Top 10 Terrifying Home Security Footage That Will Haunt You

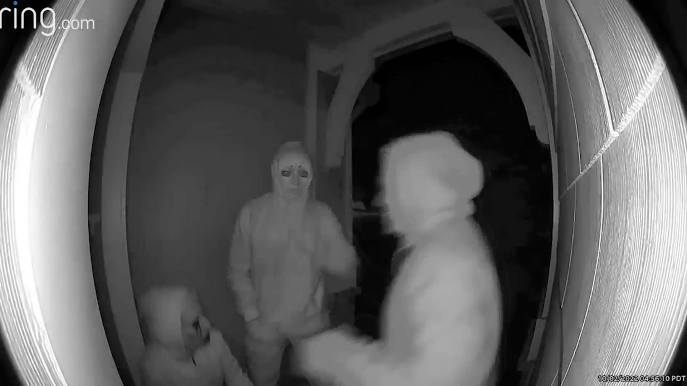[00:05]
but sometimes it can show you horrifying things that happen just outside your doorstep.
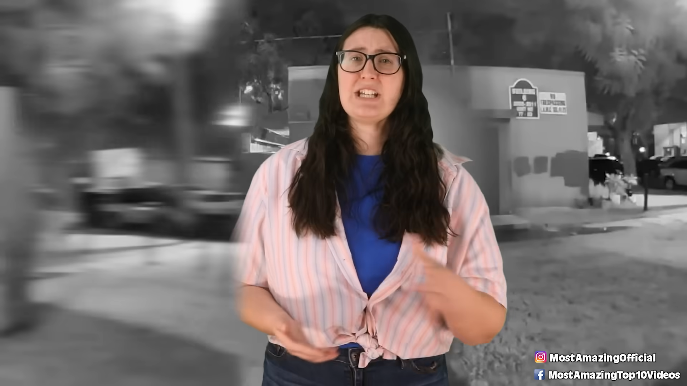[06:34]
Then she looks out the window to see the man standing there. He tries opening the door and looking through the window, and it's just unsettling because he doesn't blink at all during the entire video. She then realizes the man is there and yells at him to get out of here.
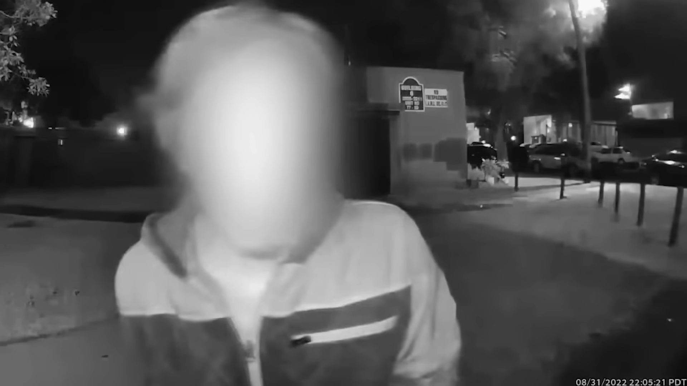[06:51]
He then backs up and you can see more of his body, and his hands are behind his back as it appears that he's trying to hide something, perhaps a weapon. She then contacted the police and they took care of it.
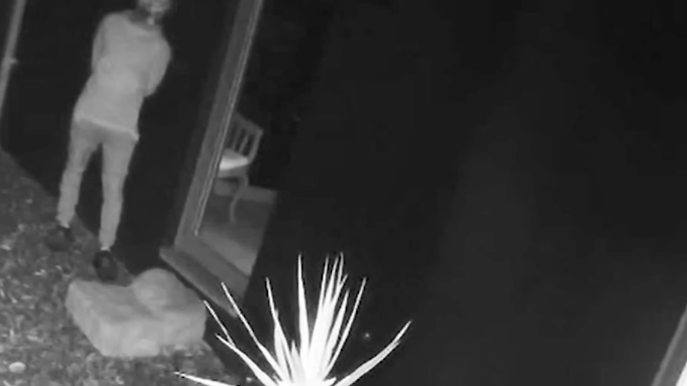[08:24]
Instead, the two felons head behind the house and waited for her to leave back to her bedroom before sneaking around the back door.